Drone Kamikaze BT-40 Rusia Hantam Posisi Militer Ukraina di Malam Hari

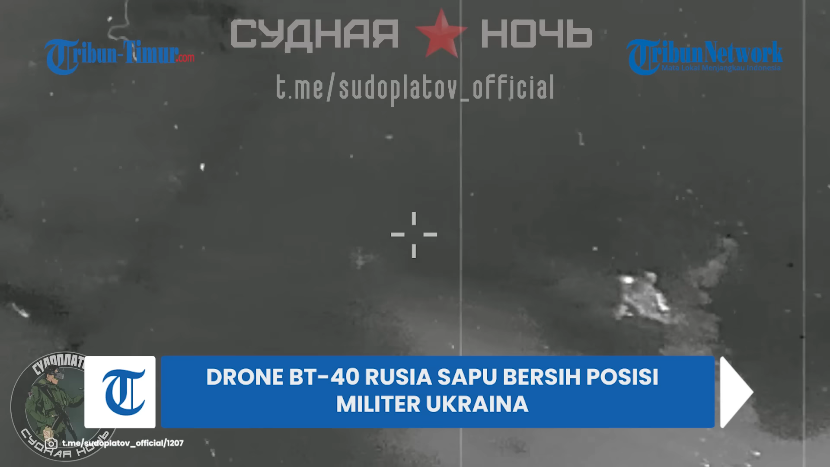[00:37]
Tampak penghancuran intan feri, peralatan, dan perahu musuh oleh drone kamikaze BT-40 dengan kamera malam berlangsung dengan sangat intens.
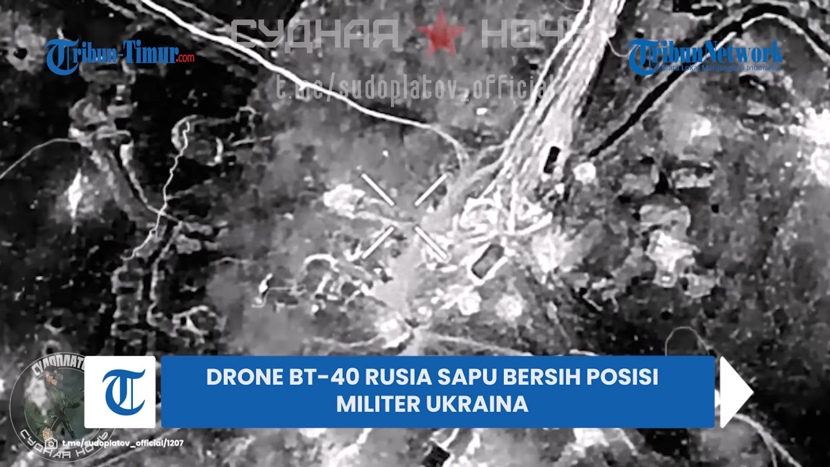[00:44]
Seperti yang terlihat dalam rekaman,
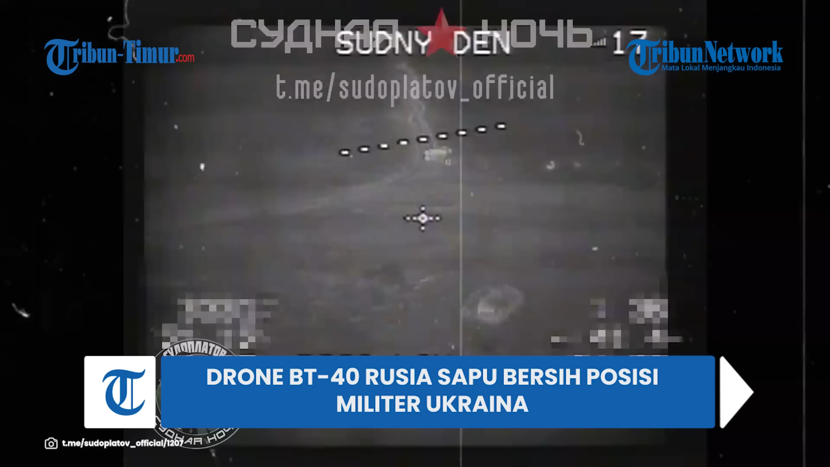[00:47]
satu persatu tentara Ukraina tumbang saat diterkam serangan dari drone Rusia. Insiden ini menambah daftar panjang kerugian yang didapatkan angkatan bersenjata Ukraina.